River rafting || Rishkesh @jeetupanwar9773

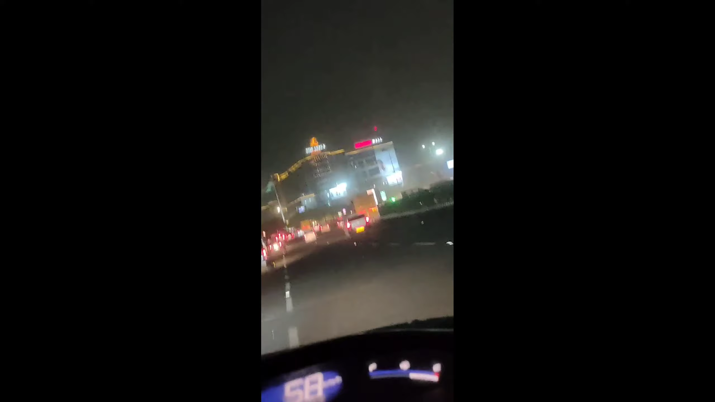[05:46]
तो भाई हम गुड़गांव में आ चुके हैं, गुड़गांव में उतर चुके हैं।